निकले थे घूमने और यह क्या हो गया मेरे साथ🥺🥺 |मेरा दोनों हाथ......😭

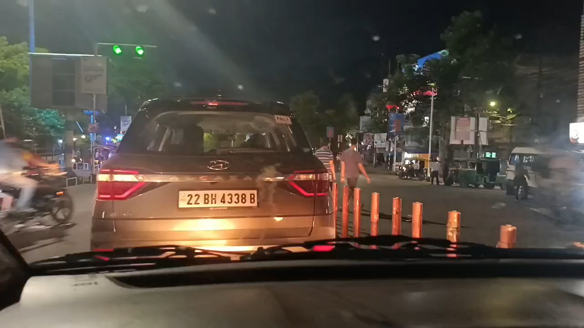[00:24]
फिलाल तो गाड़ी रुकी भी थी और जैसे ही सिगनल हुआ हमारी गाड़ी आगे बढ़ी आगे बढ़ते हुए आपको मैं एक बहुत ही